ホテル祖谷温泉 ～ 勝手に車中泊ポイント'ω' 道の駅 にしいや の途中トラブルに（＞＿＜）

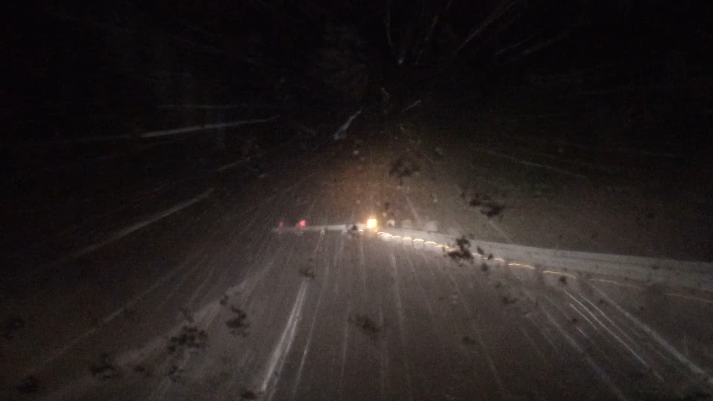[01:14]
めっちゃやばいめっちゃ降ってきたもちろんね、あのーあのー、あれですよ